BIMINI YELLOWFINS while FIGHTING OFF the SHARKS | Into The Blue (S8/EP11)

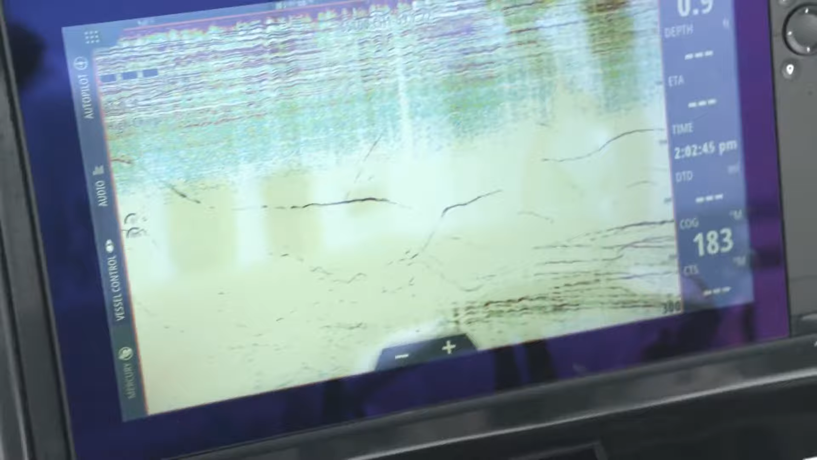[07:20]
I need to get a... I need a picture of that. Oh, he got me. No.
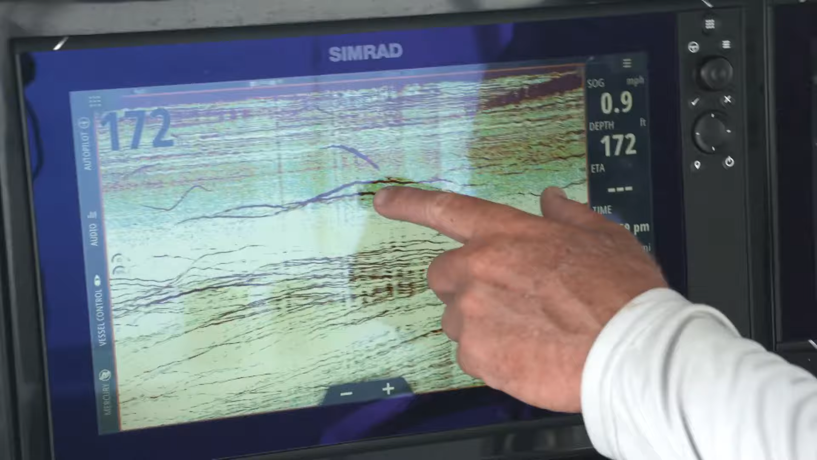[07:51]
On screen: depth 172 ft, speed 0.9 mph
And you can see the heavier returns and you knew that was those five sharks right under the boat. Then you would see the tuna fish, which you couldn't see.
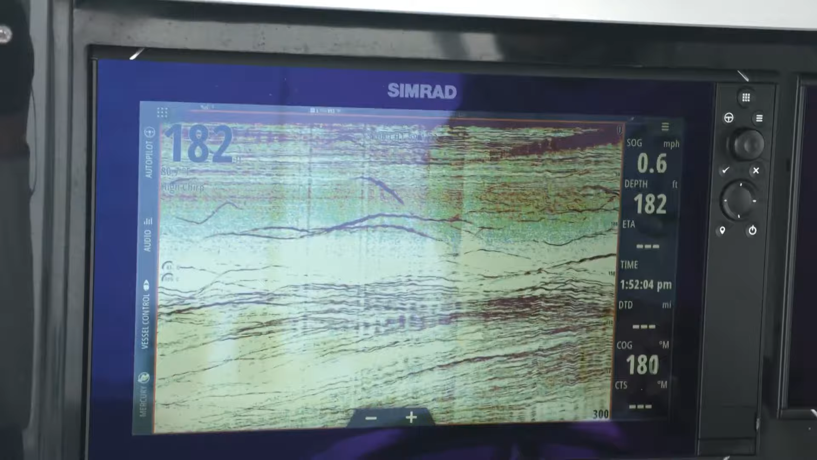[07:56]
On screen: depth 182 ft, speed 0.6 mph
They got black backs for a reason. They're down low. You don't see them. So we're looking.
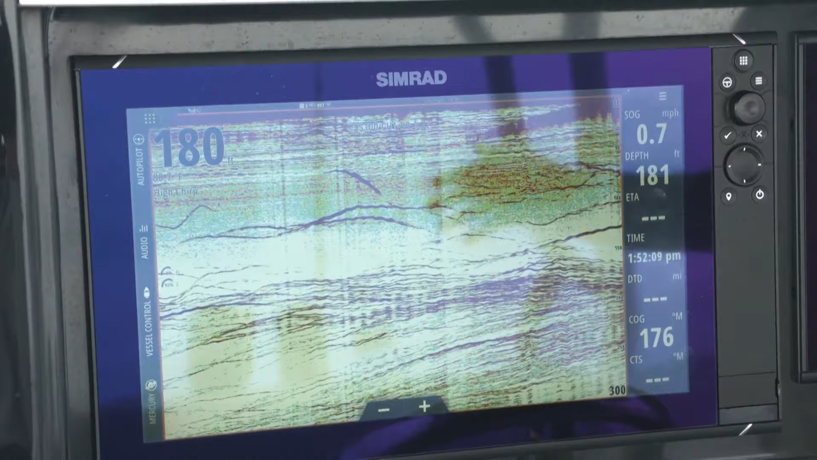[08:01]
On screen: speed 0.7 mph
And then all of a sudden, we'd see some tuna in the chum, eating the chum. You would see the actual yellow fins up there eating. And then you would look over at the Simrad. And what you would see is that whole thing do a jog up to the top.
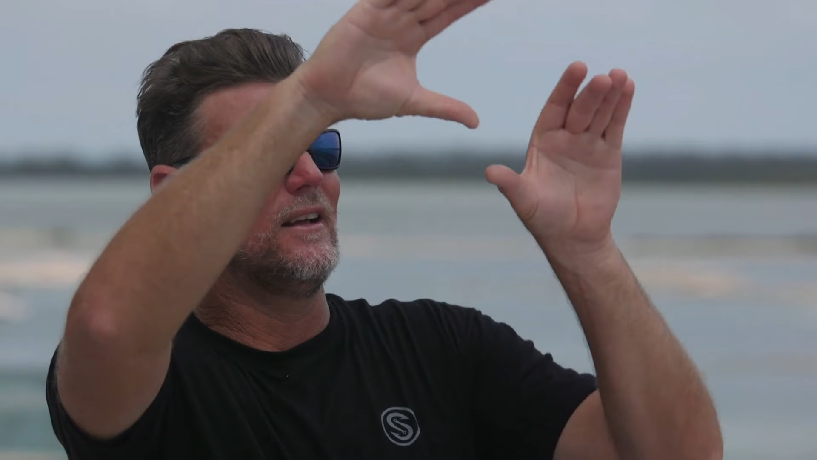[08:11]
And then you would be like, it's got to go, oh, there's a yellow fin in his leg. Yellow fin in his leg. Oh, big one. And then. There's the shark. Shark in his leg.
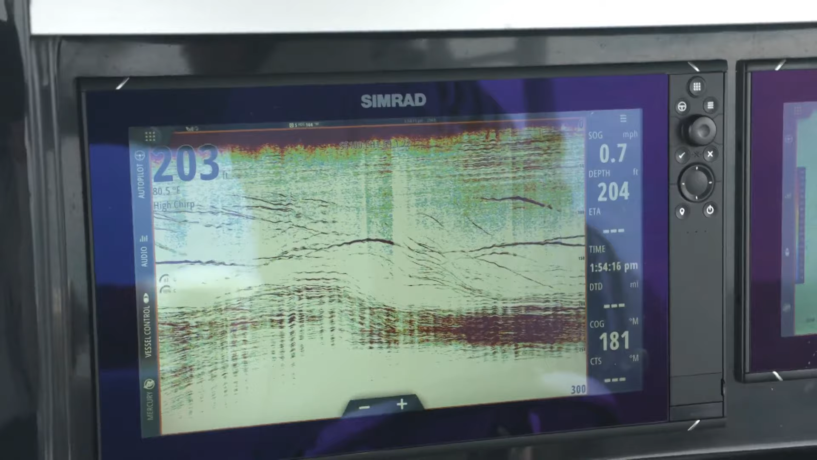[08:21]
On screen: water 80.5°F
And the shark would, when the sharks would show up, the tuna would drop down as you wouldn't see them. Back to the screen. Back to the screen. Everything was down at the bottom. Good chum. Shark on. There's a shark over here. There's a shark over here. Yeah.
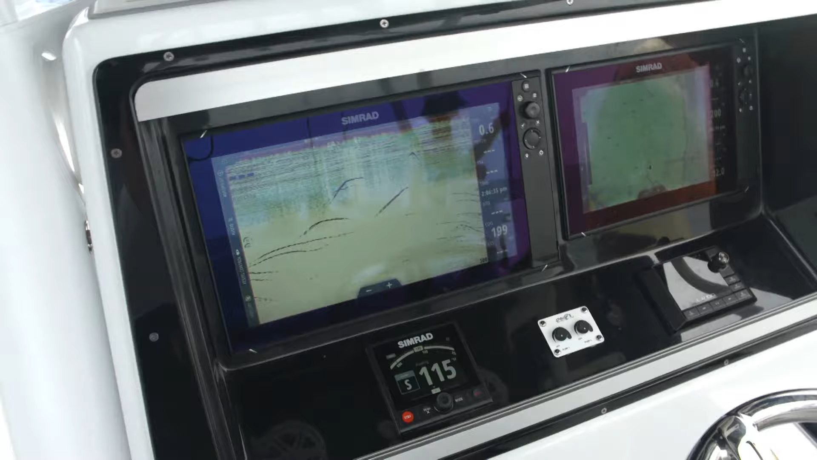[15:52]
Gotta love it! That was the tuna that struck up right there. Yeah! Definitely! Yep! That's the one you hooked.
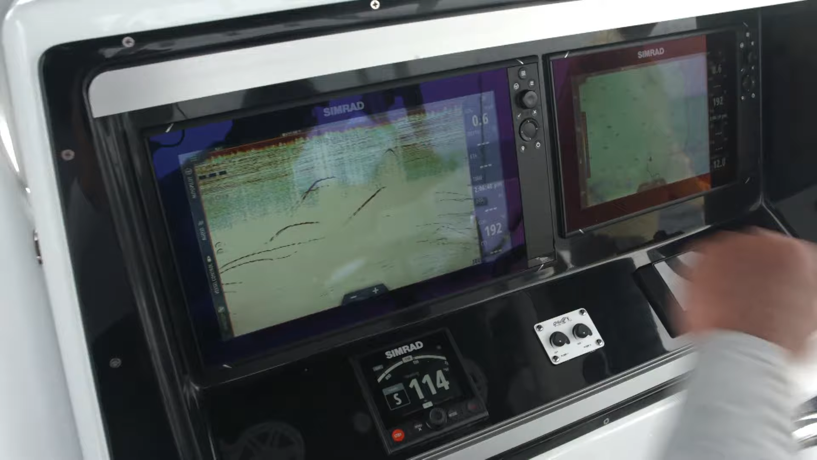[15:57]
Those are all the chunks and stuff going out there.